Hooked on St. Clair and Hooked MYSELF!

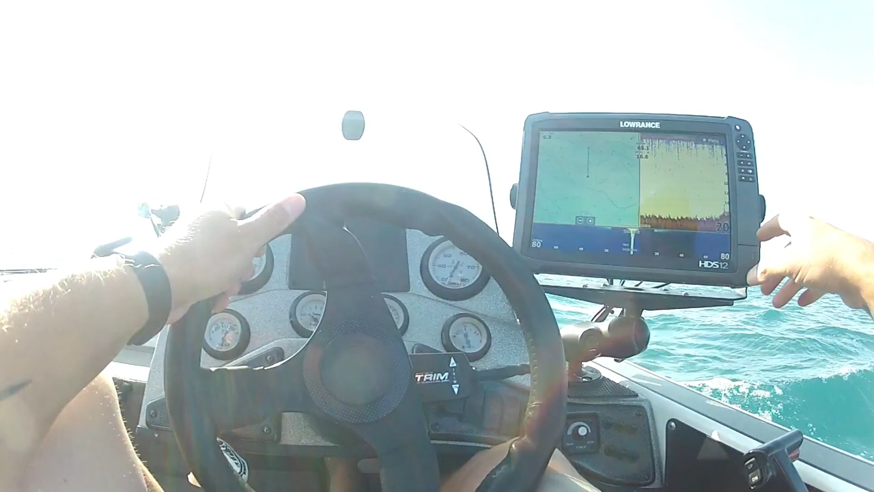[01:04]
Now look at this. Tall grass. Look at this though. Look how all this. We're just gonna mark here. Let's just do this.